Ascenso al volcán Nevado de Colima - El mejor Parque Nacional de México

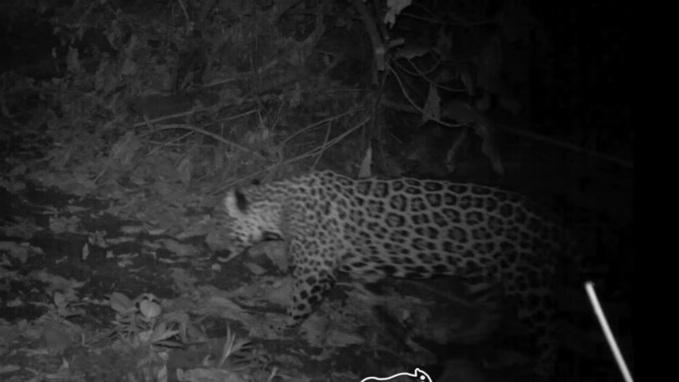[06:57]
Lamentablemente nos enteramos hace poco que lo mataron, al jaguar.